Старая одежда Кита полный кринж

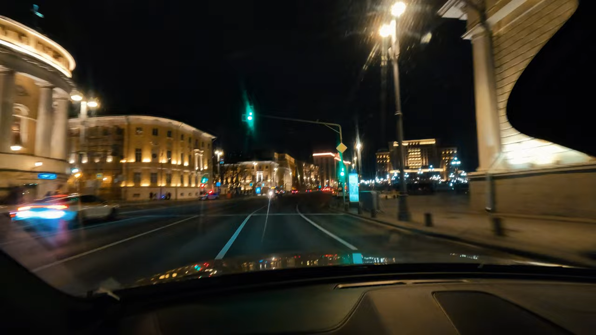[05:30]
не жарко, но в машине тепло Поэтому пофигу Сейчас мы на Маховой Потом у нас впереди Госдума Отельчик
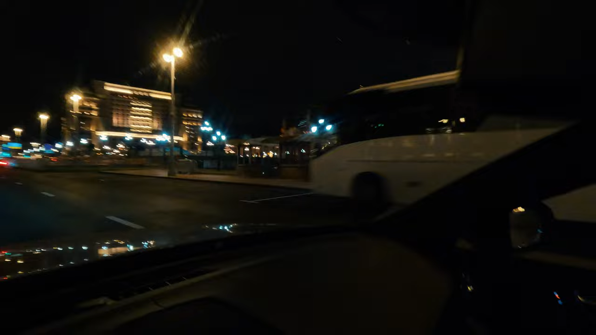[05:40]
Там военно-исторический музей Конечно, через экшн-камеру Такое себе смотреть Ну, я думаю, нормально На большом экране, если смотрите Вам будет отлично видно Что говоришь?
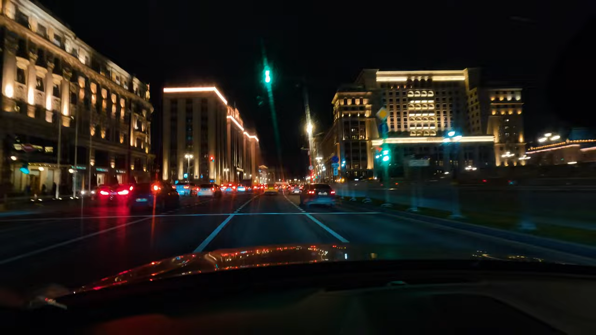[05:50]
Я говорю, так красиво в центре Мне так нравится здесь кататься Да, конечно По цвету очень красиво Огоньки, оттенев медведково темным Да?
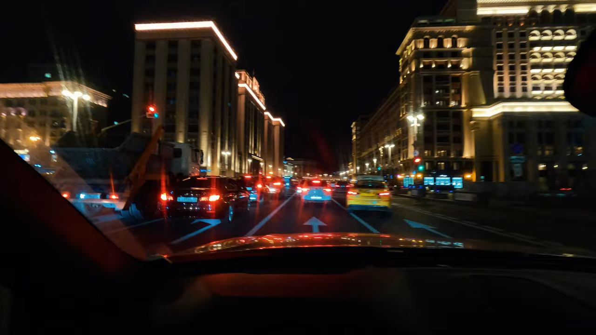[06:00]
Да И здания большие Да Так, а что вы не едете, пацаны? Поехали
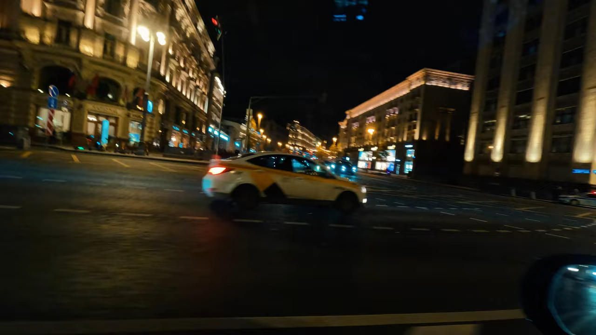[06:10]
Вот там у нас Тверская Ну мы прямо Давай сегодня вообще прямо Через ФСБ, через Лубянку проедем А ты видела, я пост-инстаграм укладывала про автопутешествия Написала?
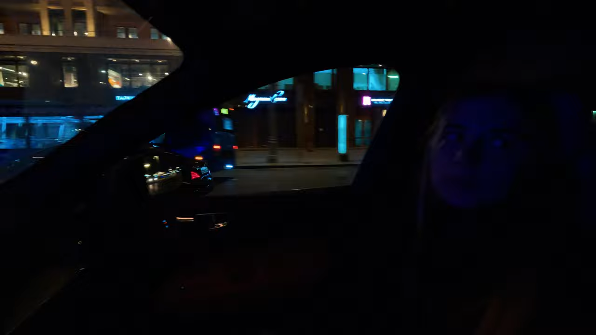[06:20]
Сегодня? Да Не, не, и два я не заходила Да, я не подключала VPN Точнее, в запрещенной сети Да Так не царапается Ныне, да Сейчас у нас будет большой театр Который на 100 рубля в кино и саун
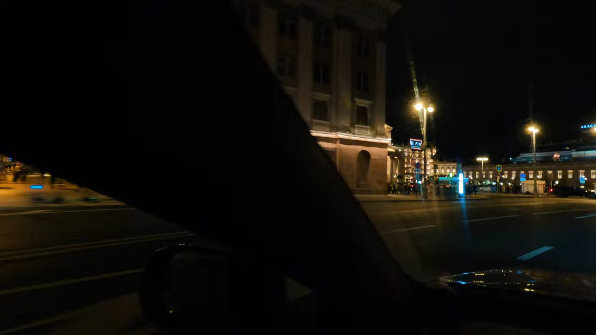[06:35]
Ресторан-кафе кондитерская Называется Страна, которой нет Ой,
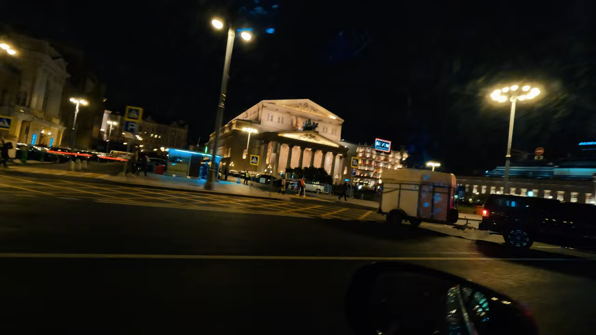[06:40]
какая длинная пушка Ты что, сюда ходишь, что ли?
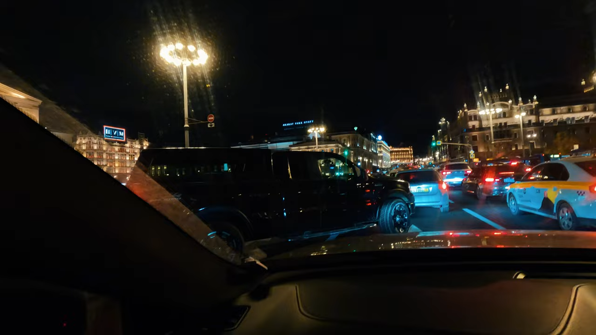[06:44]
Ничего себе Ну, кстати, это двое лошадей, да Не знаю, может из театра Да, там написано, видишь, нарисован И она даже там есть,